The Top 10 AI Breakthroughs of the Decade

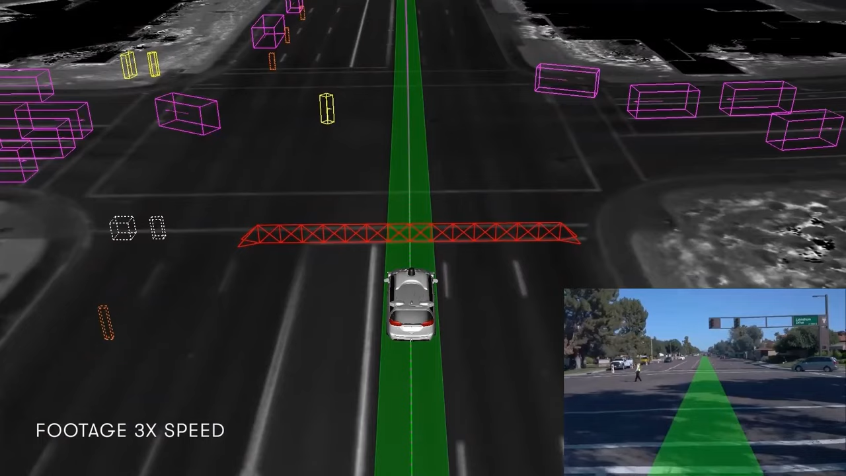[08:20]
then used artificial intelligence to analyze this data and find the safest route to the destination.